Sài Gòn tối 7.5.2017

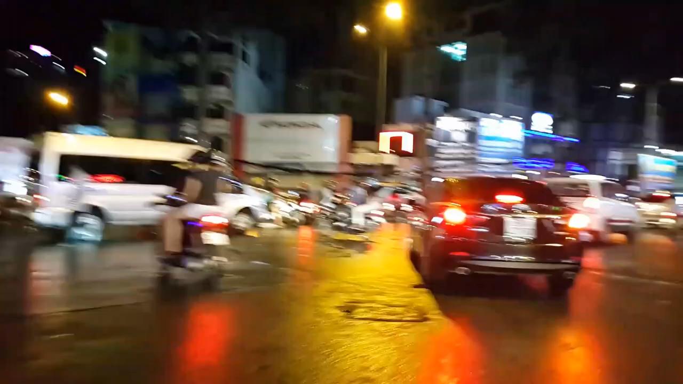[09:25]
Phía trước là đường Trần Rất Tổ
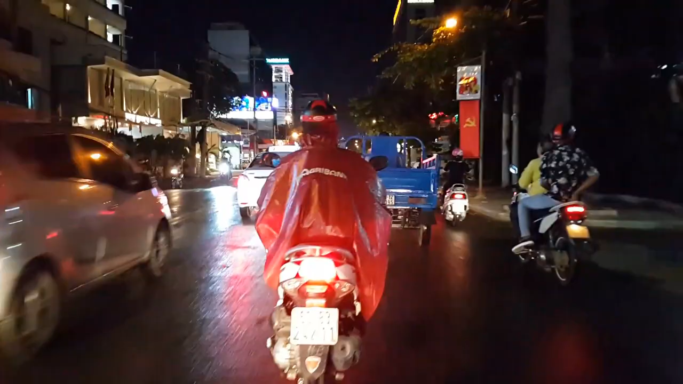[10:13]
Hãy subscribe cho kênh La La School Để không bỏ lỡ những video hấp dẫn Phía trước là ngã tư với đường Phan Thanh Giảng Bây giờ là Viện Miêu Phủ
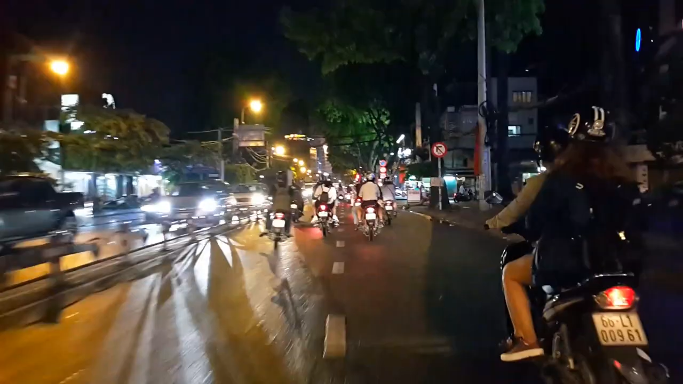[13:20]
Phía trước ngã 3 ngã 3 là đường Bùi Thị Xuân Xin chào và hẹn gặp lại